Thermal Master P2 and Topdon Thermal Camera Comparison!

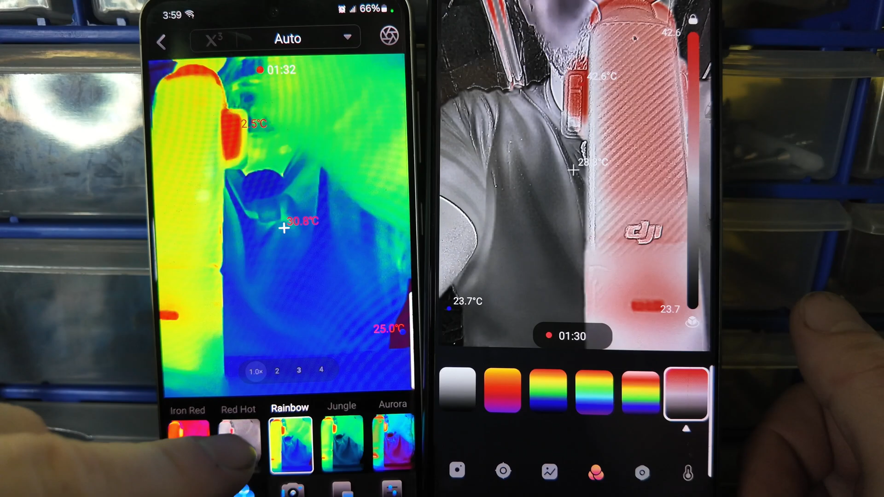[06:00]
rainbow Uh iron was the one i was keeping on these are probably all considered iron but you can see the contrast right here They're both doing their job as you can see here 42.7 42.8 they're
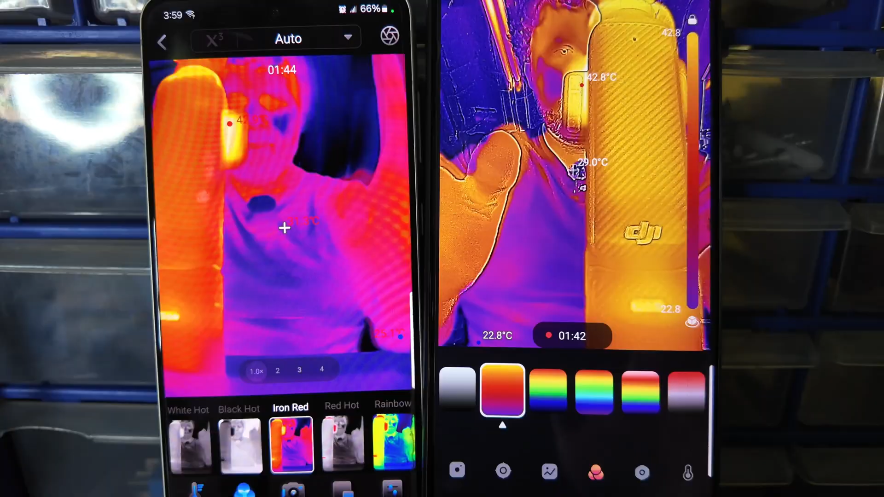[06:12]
very very accurate on the temperatures that we're both pointing at the Back of the camera here very happy with that so let's go do some it's kind of hard to compare here Can you zoom in oh i can zoom in on the one that's fascinating
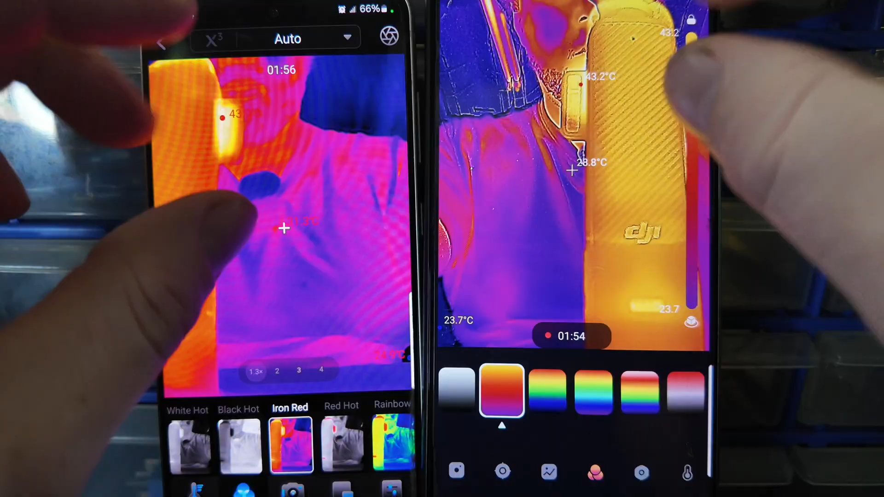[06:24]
I should be able to zoom in on this one Let's go to here
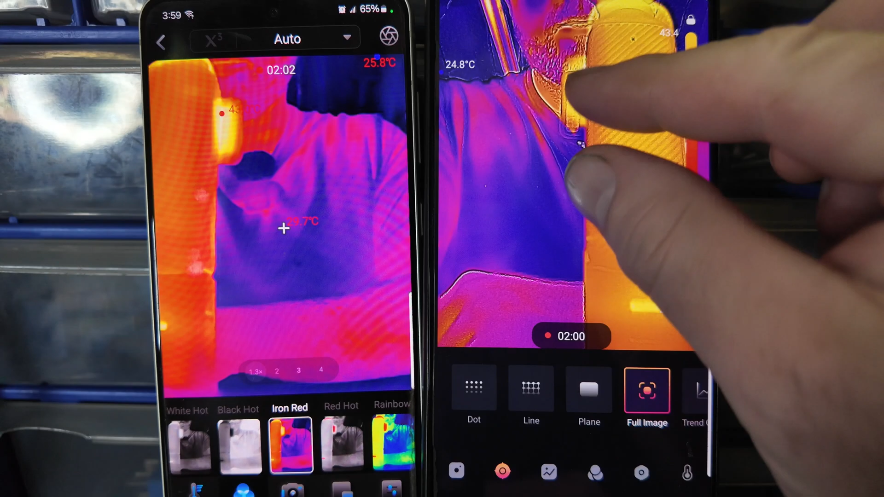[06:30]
No i'm still recording um let's not record
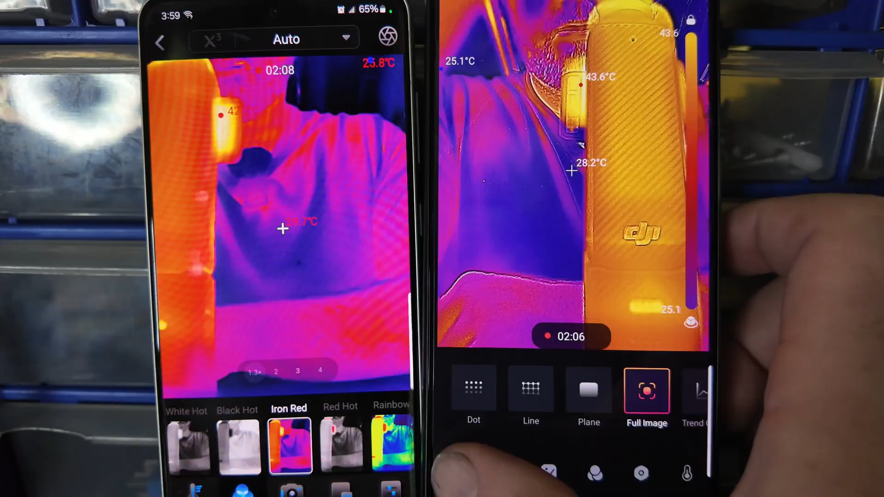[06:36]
On screen: max 43.6°C
And stop same with this one i think i'm recording
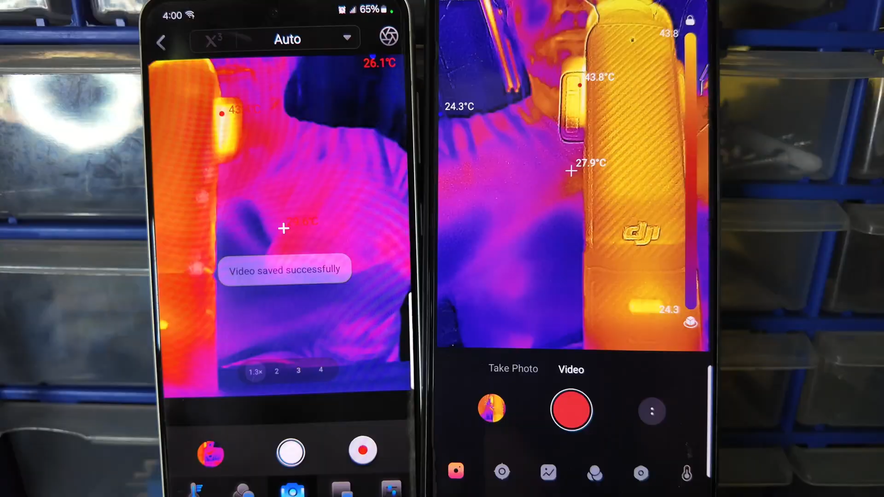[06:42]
On screen: spot 27.9°C, max 43.8°C, min 24.3°C
Stop okay now let's see if i can zoom in i'd like to yeah because this one zooms in right here You know
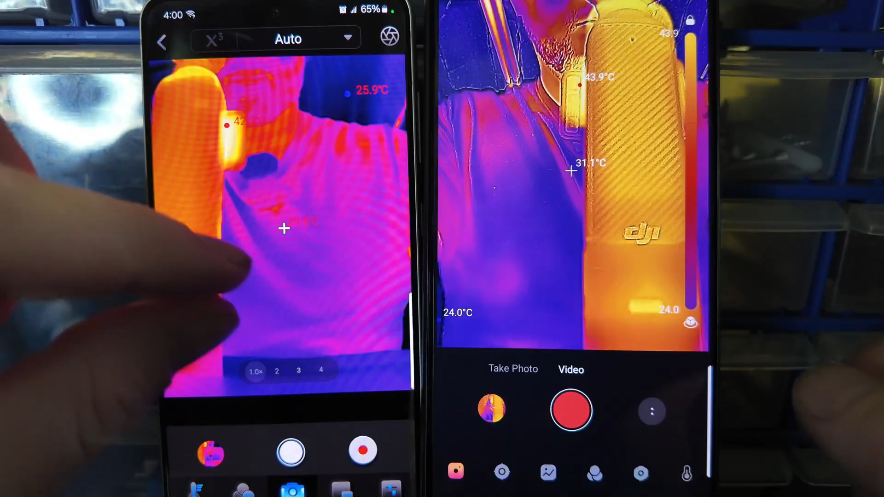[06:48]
On screen: spot 31.1°C
God my too many calluses on my fingers
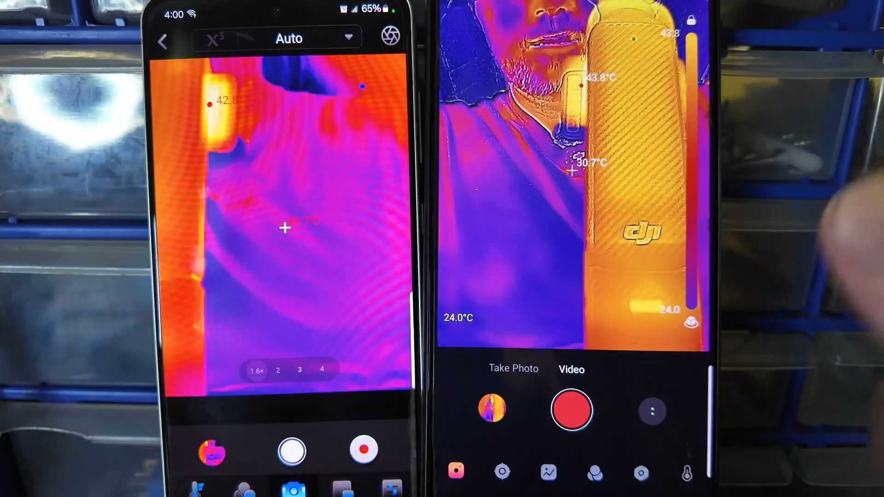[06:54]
On screen: spot 30.7°C
This one has to zoom in full image plane no got it Hmm pretty sure it zoomed in the last time i used this
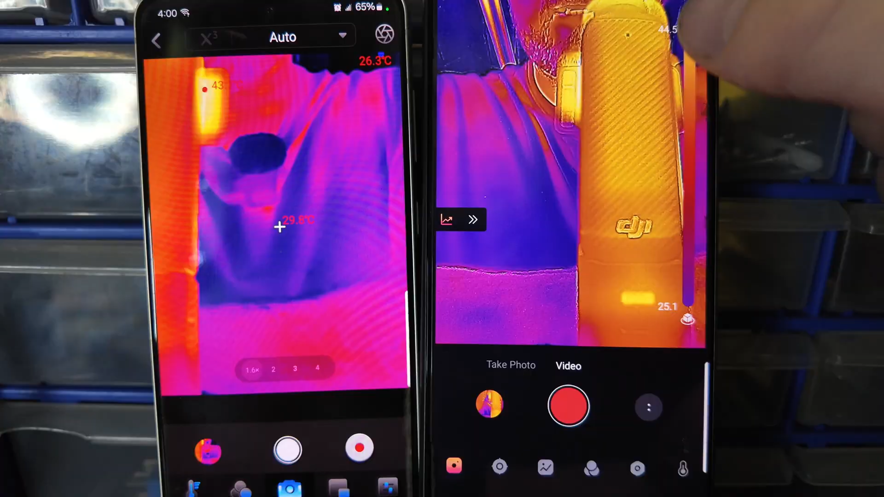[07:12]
Well i guess we're learning something today What's the scale do oh look at that adjustable on the fly hmm what do you know Does this one have something like that I said there's the photo i took
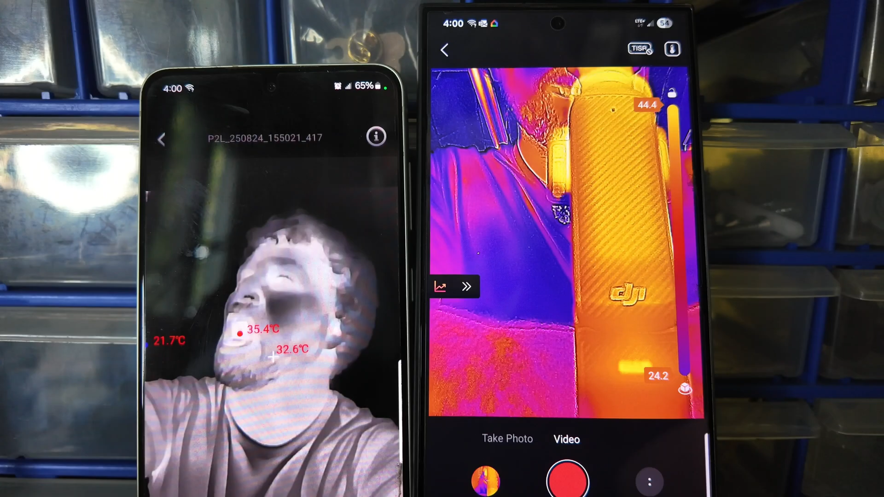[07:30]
So Auto i got it on auto let's play with the temperatures colors circle what's the circle do Line oh look at that I don't know what these are doing but
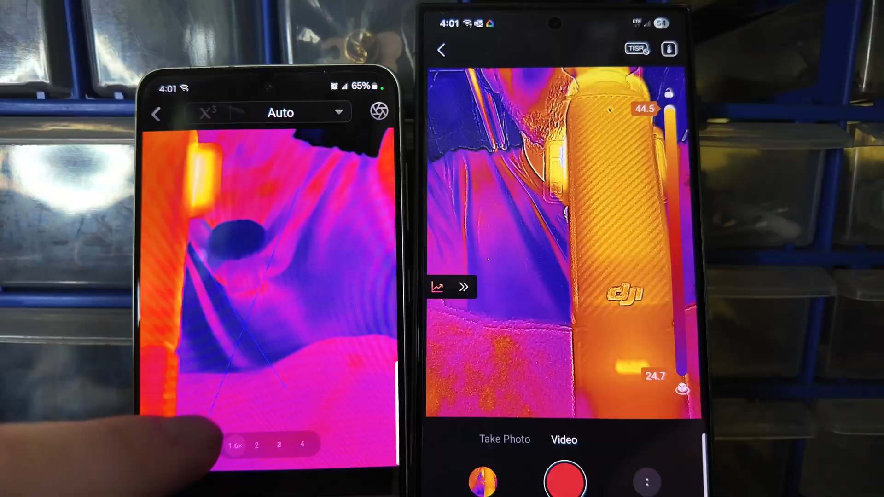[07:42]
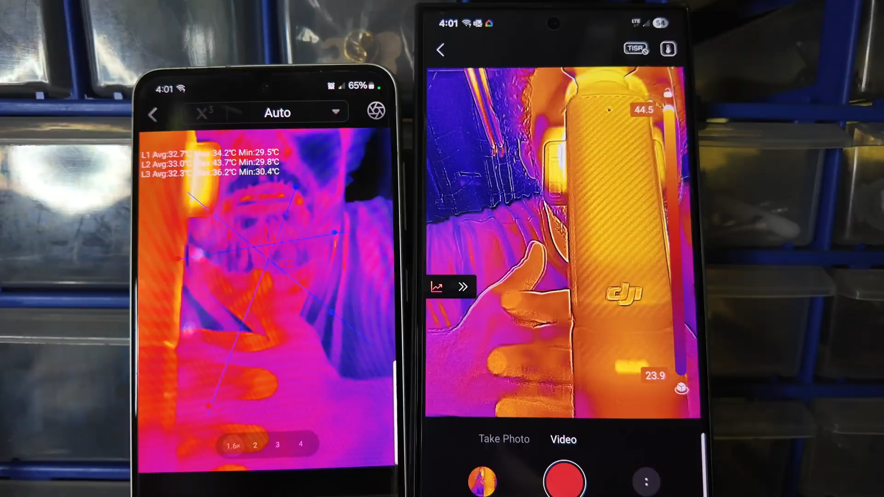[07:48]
Oh they're giving you the temperatures between the lines oh that's neat how do i undo that do i just hit this
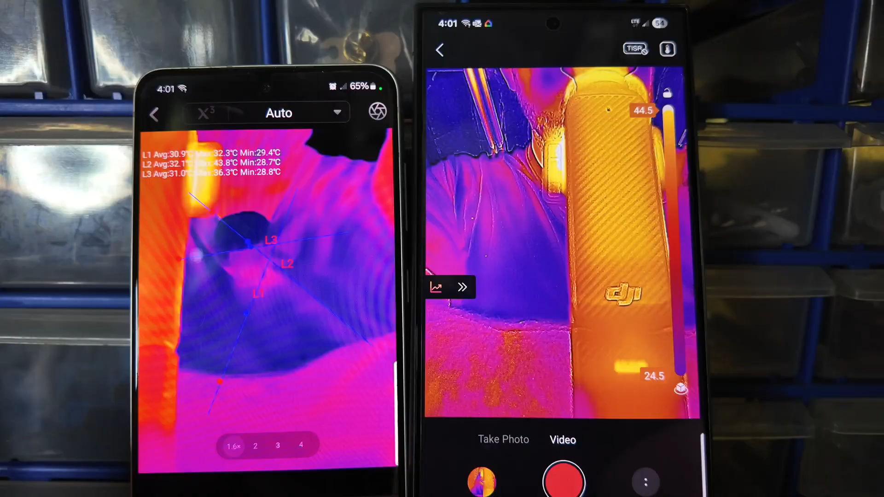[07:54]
No Okay maybe exit back to camera Will they still be there that's the question
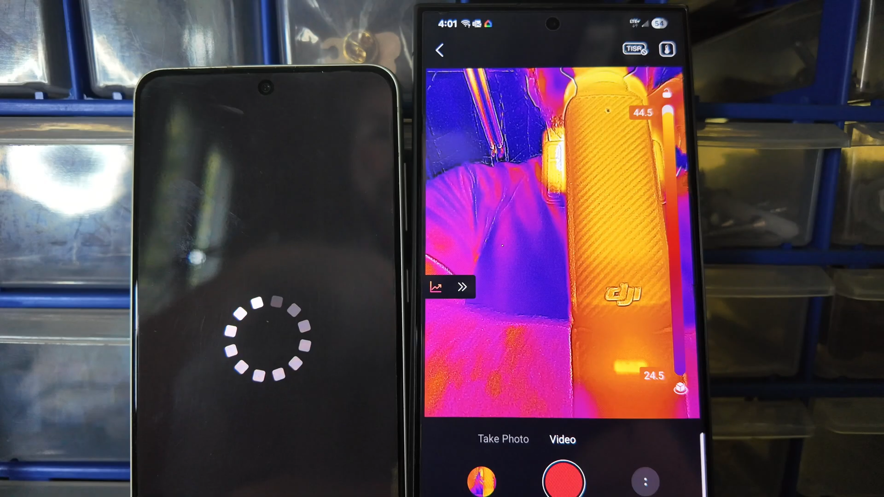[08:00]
Ah they're gone okay so temperatures All This what's this do opacity that's for the camera on the front
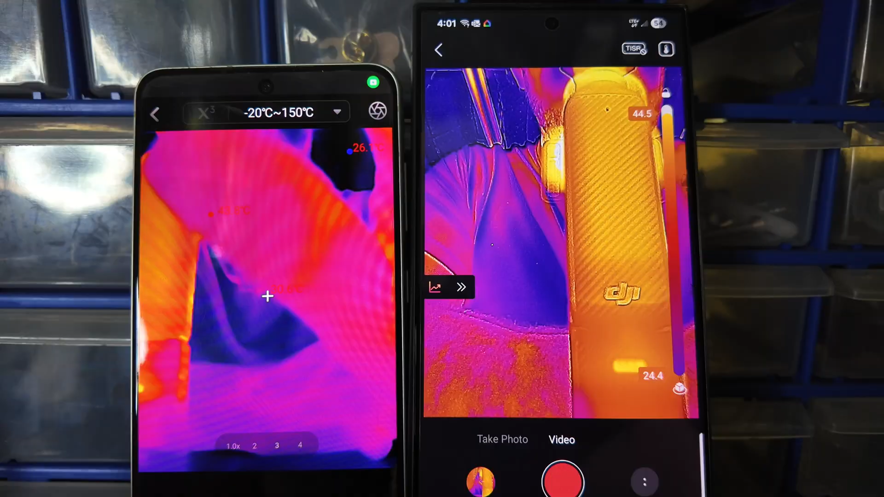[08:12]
What's this do brightness okay oh too bright
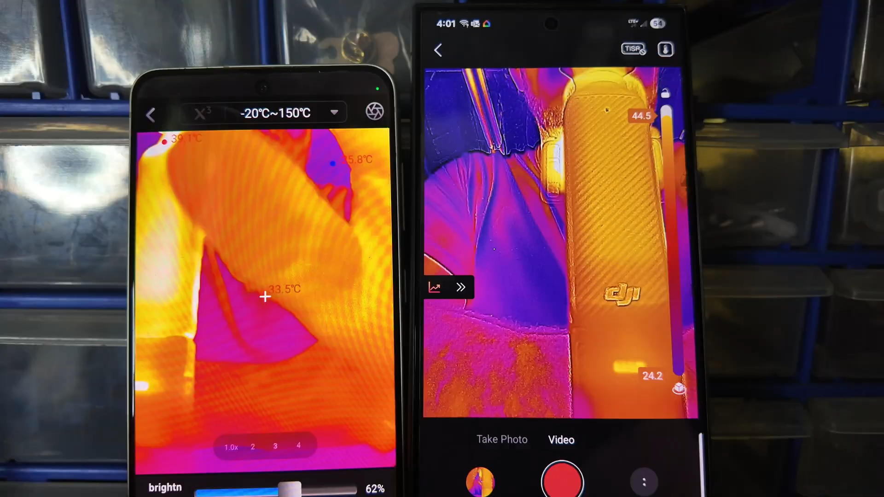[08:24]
Okay so we can try and match the colors a little better
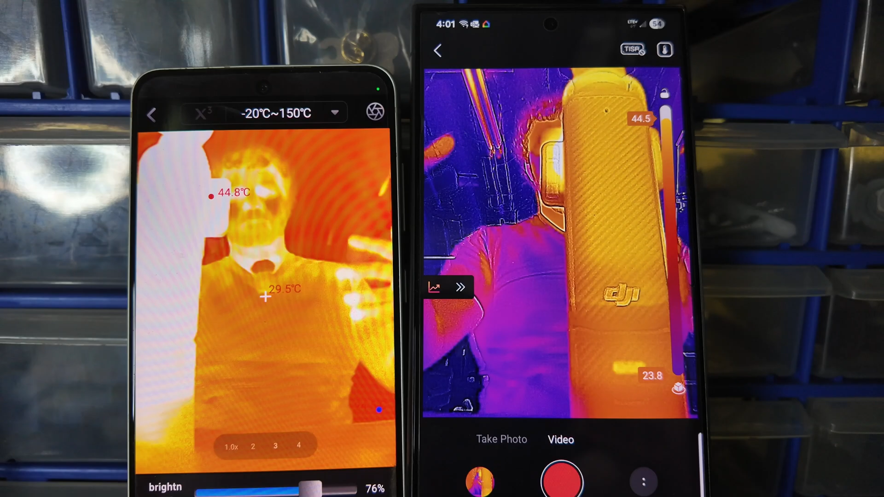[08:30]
On screen: spot 29.5°C, max 44.8°C
It's probably gonna go white hot there okay See how it has three indicators of temperature that's interesting Very interesting but i like this Flame on
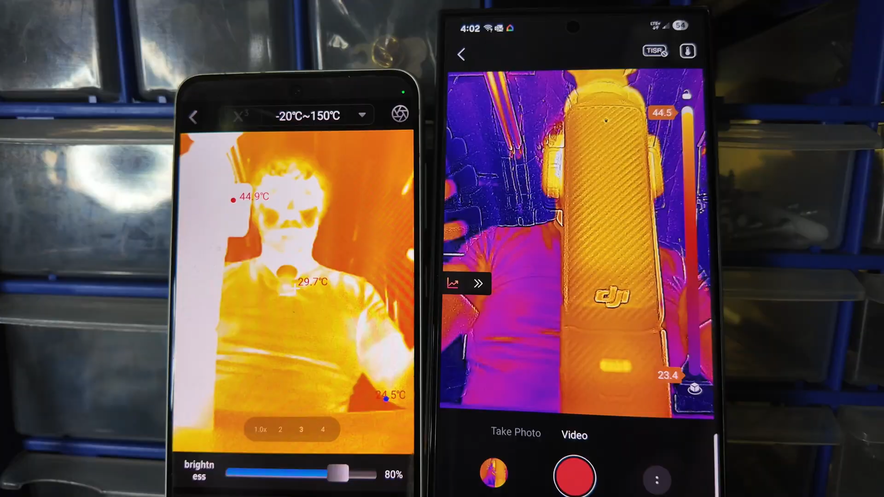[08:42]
Okay let's contrast do